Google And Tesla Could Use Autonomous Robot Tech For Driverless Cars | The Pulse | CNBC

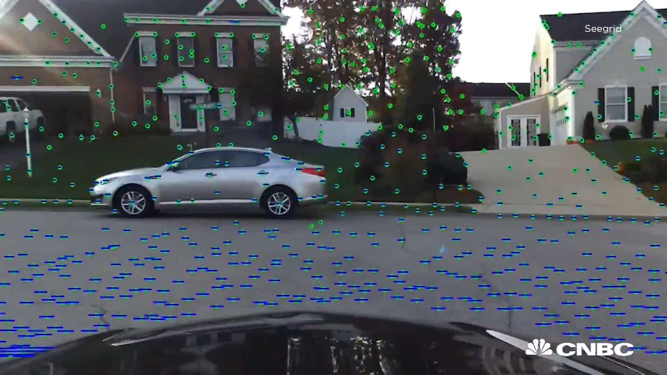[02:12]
Our advantage is the combination of stereo ranging with evidence grids, the software, basically.